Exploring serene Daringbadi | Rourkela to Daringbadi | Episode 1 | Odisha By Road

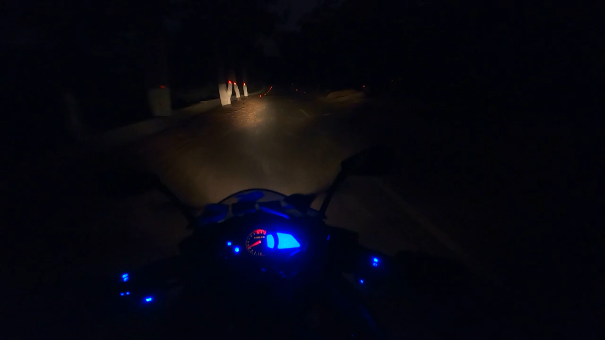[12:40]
covered a lot of places taptabhani jiran calling a ghat all are a part of the eastern ghats full burning ghat as well talking about full burning ghat i wanted to avoid full burning ghat during the night now i'm covering this ghat during the night this is kalahandi forest range oh
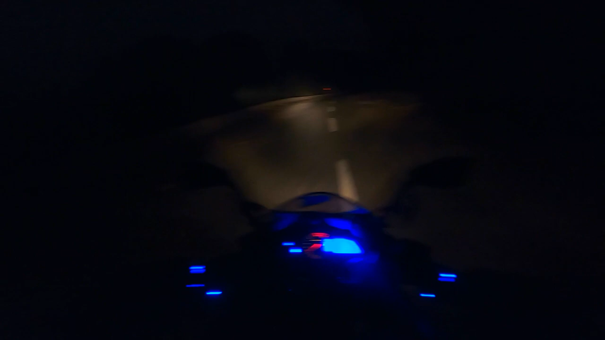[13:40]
the temperature will go down and down and down i am alone in this guard section nobody else here it is pretty scary even though i'm not afraid of it just saying somebody's coming yes my guess was correct i saw the second vehicle on this guard oh my god oh god what is this i am doomed i
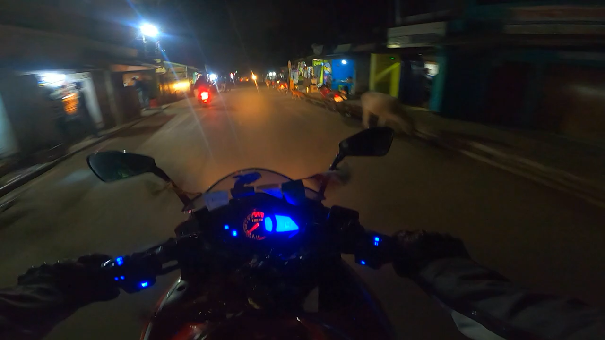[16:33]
i came across a village which didn't had electricity this is year 2023 and people are still living in darkness i think this is a lake or pond something i don't know what it is i saw the light reflecting on the water some people call this place as daring body it's not daring body it's daring buddy there was a british officer by the name daring after his name this place has been named daring buddy in odia body
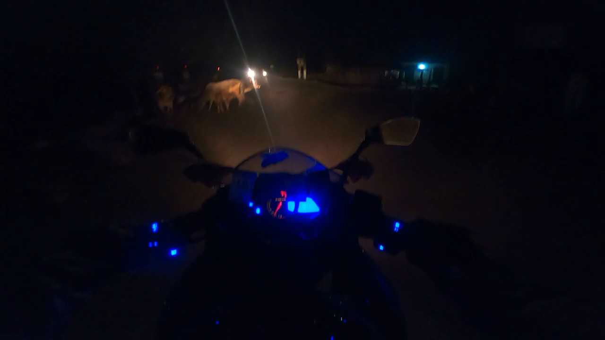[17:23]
so many maveshies here holy cow what are you doing in the dark now it's pretty cold out here and i'm getting the cold breeze on my face because i cannot put down my tinted visor balegoda notified area welcomes you area council okay so finally i've reached balegoda 73 minus 26 if i don't get a petrol pump i am doomed my fuel level is still two bars
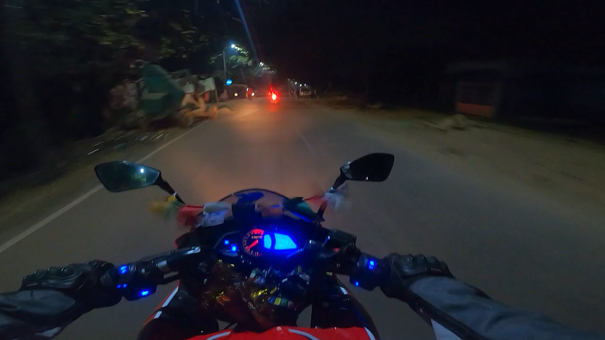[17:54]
i need a refueling station things are brighter ahead now it feels good actually it feels good
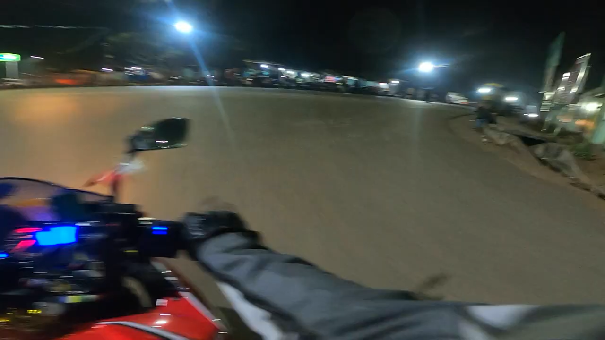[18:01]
darampur
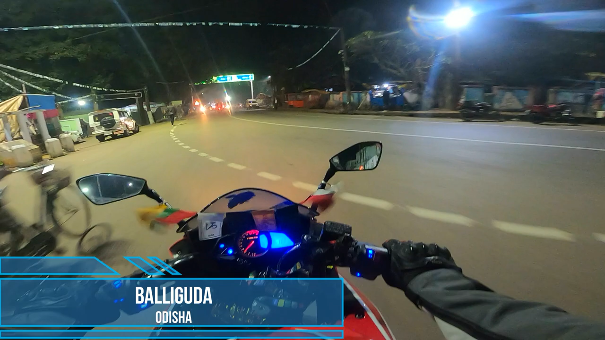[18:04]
165
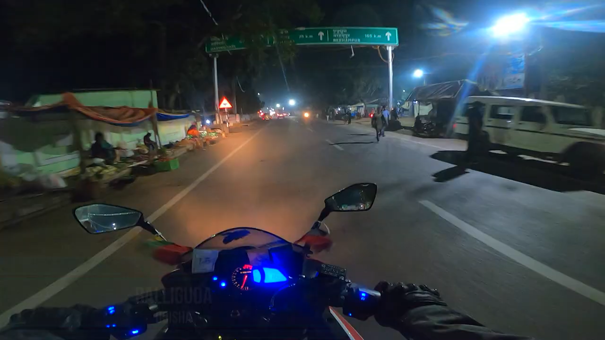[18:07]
daring body 50 daring body 50 i'll take a break nice nice it's a nice beautiful temple
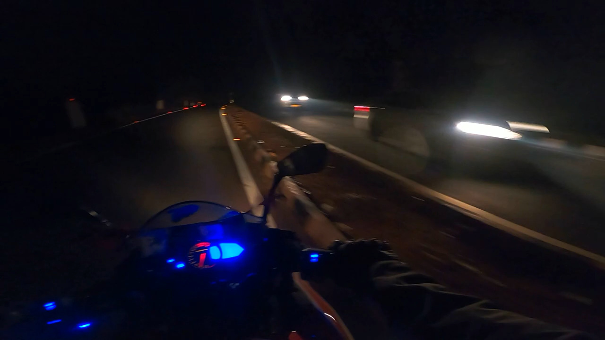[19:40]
no i cannot take risk let me go back and reconfirm
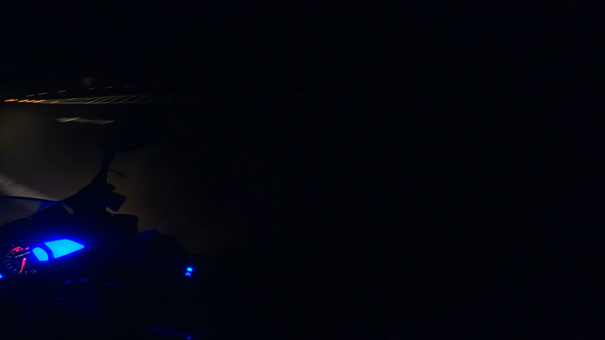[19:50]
can you see it complete dark only
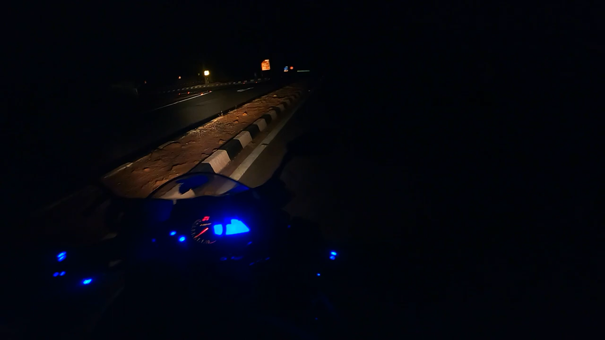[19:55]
my light is lighting of this place so vehicle
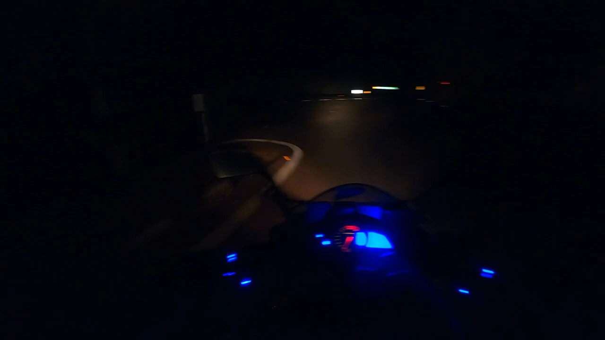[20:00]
is coming behind me cross the road okay so what is written balegoda 10 uh titla guard 142 kharia in 190 okay now let the vehicle go i'll take a u-turn and i'll check the board again
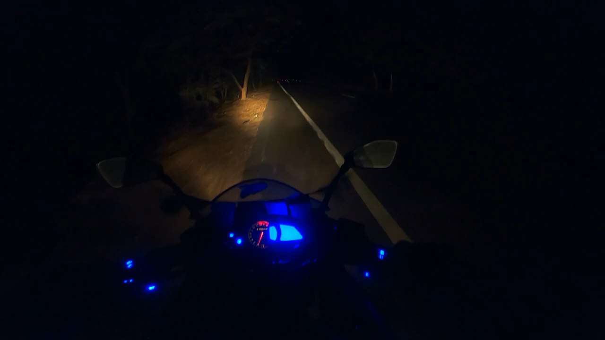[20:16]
you might have seen it because it's recorded but i didn't see it properly i need to see that it's complete dark oh straight is full bunny that anybody right dude oh my god i just got saved oh god i just got saved or else gone case i was taking the full bunny route man
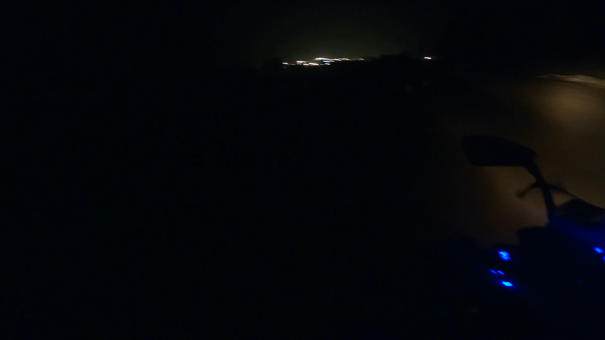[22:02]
the lights they have put up in the daytime it will be oh my god i'm excited for tomorrow they have selected a nice place oh this car is blending me go